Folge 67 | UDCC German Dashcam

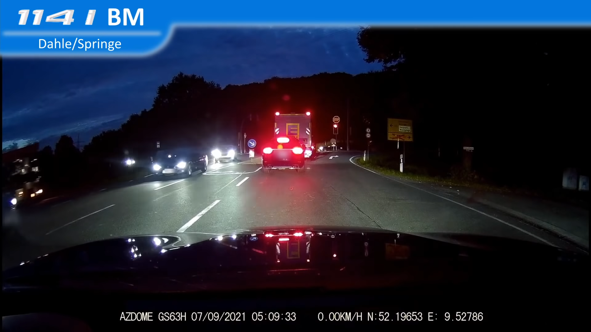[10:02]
oh. So, der fährt. Also, wie kann man denn so langsam rumfahren? Dem anderen vor die Karre. Das war ja wohl richtig bescheuert.